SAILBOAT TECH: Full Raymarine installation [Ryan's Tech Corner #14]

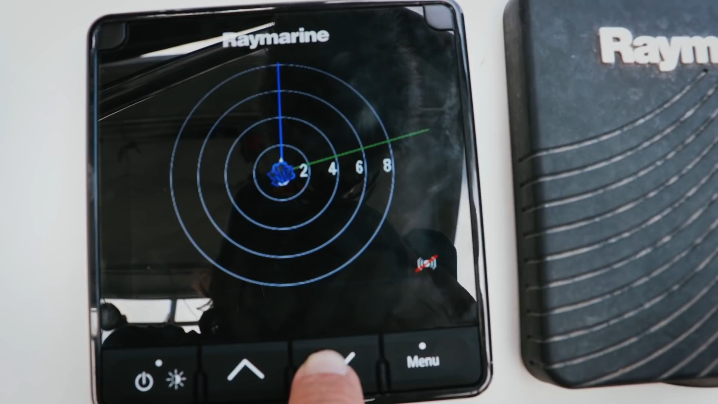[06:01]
All this can be displayed on one screen.
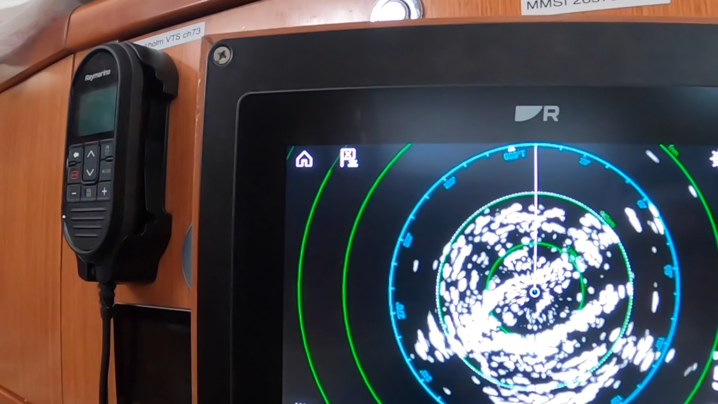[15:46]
this is the marina wall here and this is like the town a bunch of buildings up here and yeah our big